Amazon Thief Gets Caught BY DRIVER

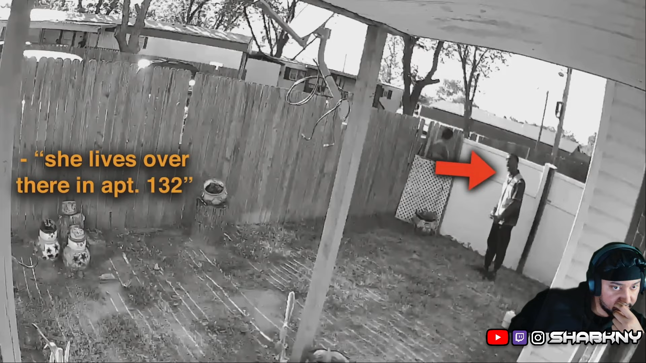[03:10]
The driver threatens to call the police Which seems like more than the thief is willing to risk And he gives up his accomplice's address Not only is this driver trying to defend the homeowner But he's also defending